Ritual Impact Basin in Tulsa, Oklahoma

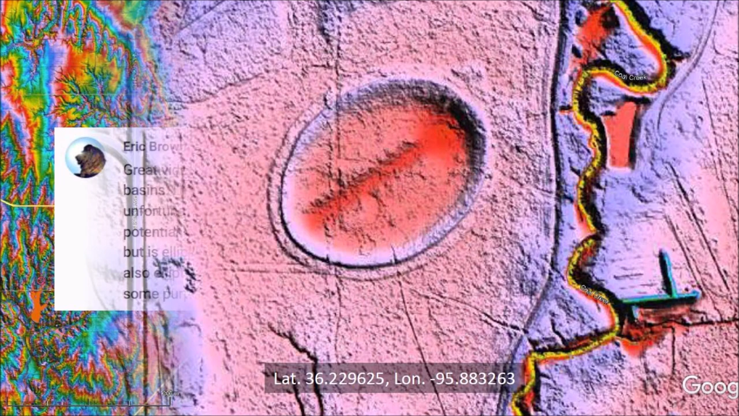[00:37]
Today, we will be studying a very unusual elliptical impact basin. I read all the comments from the viewers of this YouTube channel and sometimes they contain very good ideas. Eric Brown wrote, Great video again!
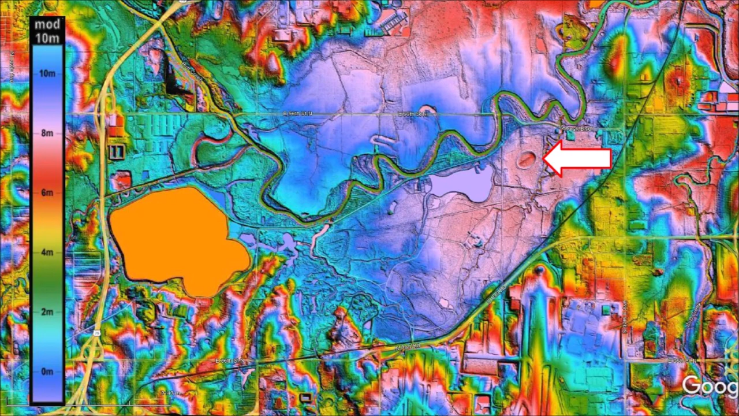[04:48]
Oxley Bay immediately becomes visible in the LiDAR image. Our first impression is that this could not be a natural feature.
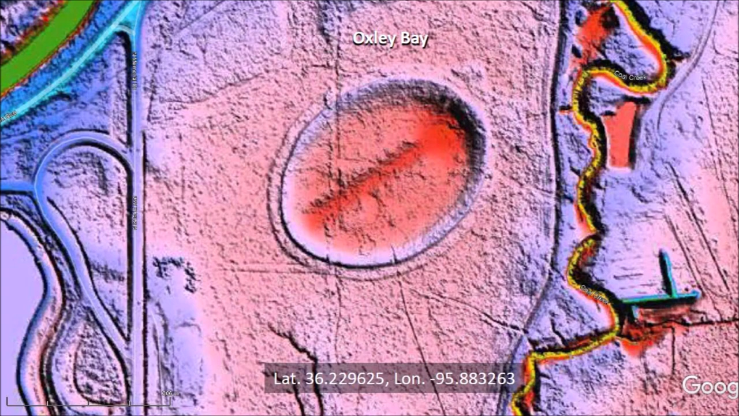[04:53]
It looks too artificial, almost like a stadium. Oxley Bay is actually larger than the Rose Bowl in Pasadena, California.
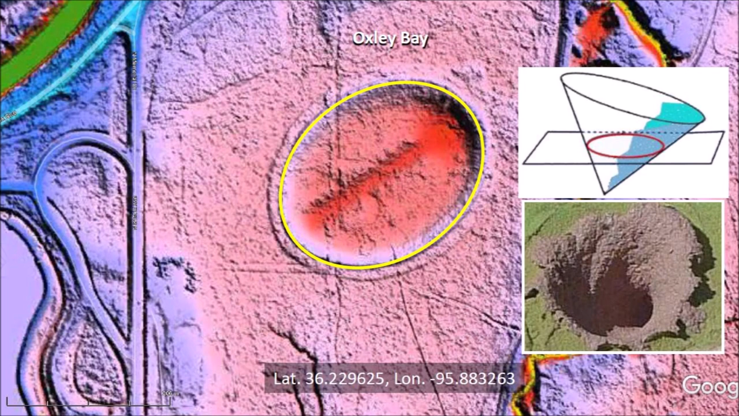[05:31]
and the raised rims are the result of the compressive forces generated when a projectile penetrates the target surface. Two double lines 11 meters apart are carved on the ground tangential to Oxley Bay.
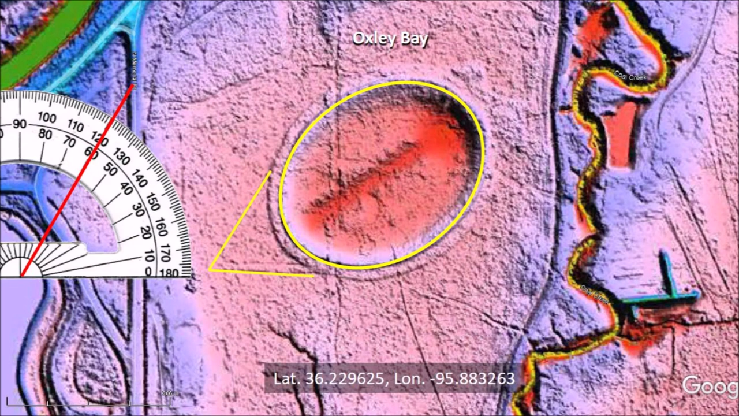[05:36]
The lines converge at a 60 degree angle and point toward the southwest. A 15 meter wide secondary rim seems to have been sculpted around the elliptical feature. Impact basins normally have a broader rim at the distal end of the basin which is formed by the forward momentum of the impact.
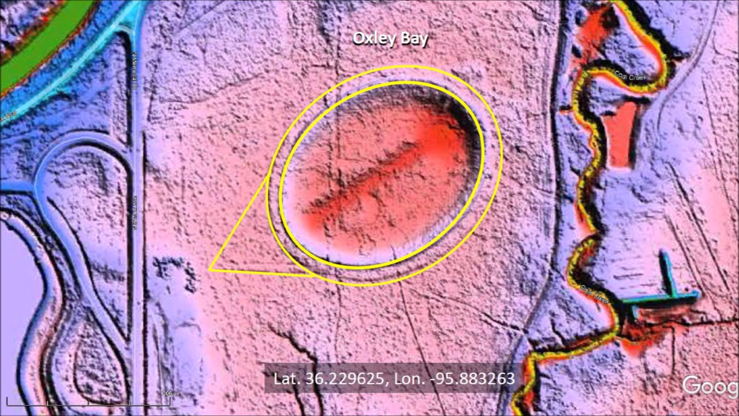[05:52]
In this case, the rim has been carefully built with a uniform width around the elliptical basin. It is reasonable to ask if the resulting assemblage of lines at Oxley Bay shares some cultural relation to the Serpent Mound in Ohio, which has been interpreted as the serpent head with an open mouth trying to eat an egg. Maybe there is no relationship, but why not?
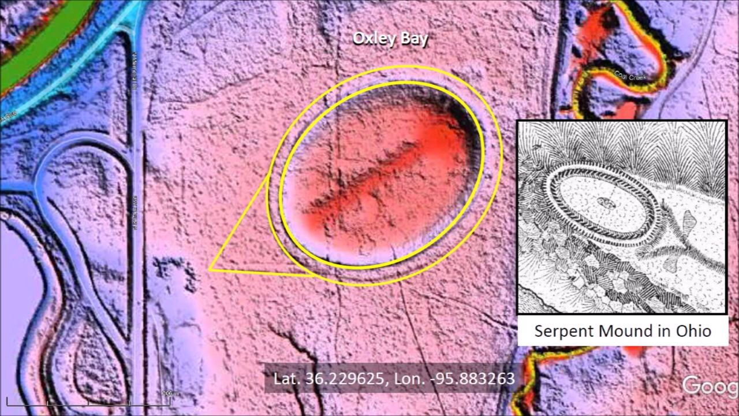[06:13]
What would be the purpose of building an elliptical structure bigger than the Rose Bowl and carving those enigmatic lines with an angle of 60 degrees? The satellite image of Oxley Bay shows a faint elliptical shape and faint lines that come to a point in the west, but the satellite image is not as impressive as the LiDAR image.
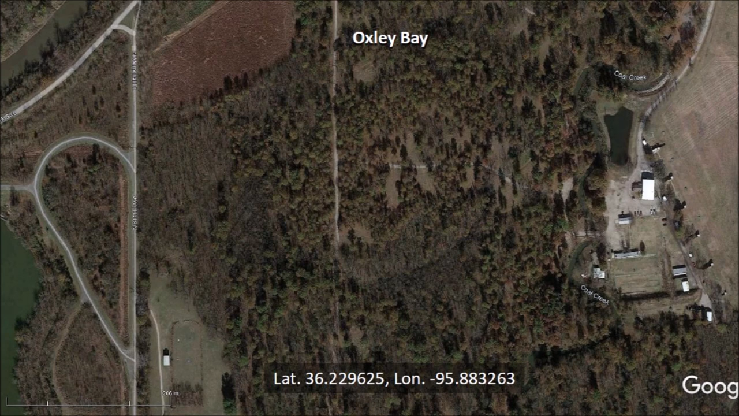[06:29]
The buildings of the Gun Club are to the east of the Oxley Nature Preserve on the right side of this image. Thus far, we know that Oxley Bay has mathematically elliptical geometry and raised rims which are features of oblique impacts on viscous ground.
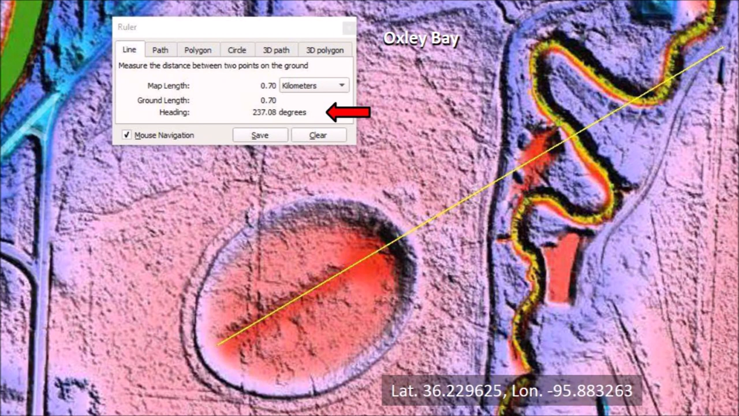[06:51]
But is this an impact basin like the Carolina Bays? Using the Google Earth ruler, we can draw a line from the northeast to southwest along the major axis of the bay. The heading is 237 degrees. When we extend the line with heading of 237 degrees toward the Great Lakes, we end up next to Saginaw Bay.
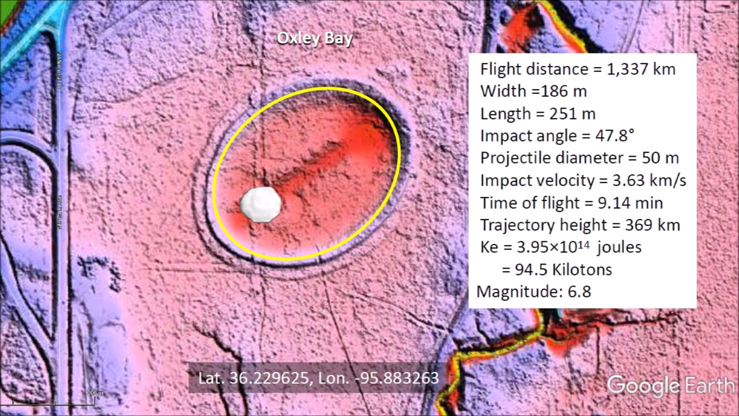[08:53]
The kinetic energy of the impact that made Oxley Bay was equivalent to 94.5 kilotons of TNT, which would have caused seismic vibrations of magnitude 6.8. Oxley Bay seems to have survived the ravages of erosion because it is on level ground and it is surrounded by creeks that drain the water through the subsoil so that water flow on the surface does not destroy its features. Still, there are many questions. Who molded the mound around the ellipse? Who made the lines and why did they intersect at a 60-degree angle? If this is a Native American ritual site,
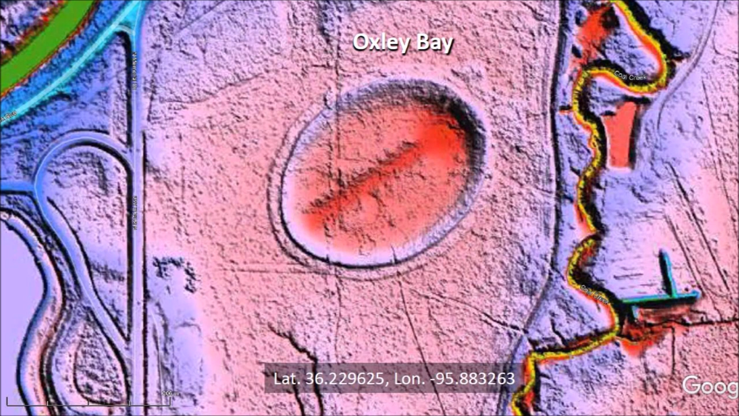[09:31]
it will be necessary to involve archaeologists to conduct an investigation. This is exciting detective work. I thank Eric Brown for bringing this site to my attention, and I am eager to hear back from him to see what he found. Thank you for joining me in the investigation of the Carolina Bays and the Younger Dryas Cataclysm. You can also participate by downloading the LiDAR visualization tool for Google Earth in the description below. I will continue to examine the Carolina Bays one bay at a time. My book about the Carolina Bays is available at Amazon. Please subscribe to my YouTube channel to be notified of future videos about the Carolina Carolina Bays.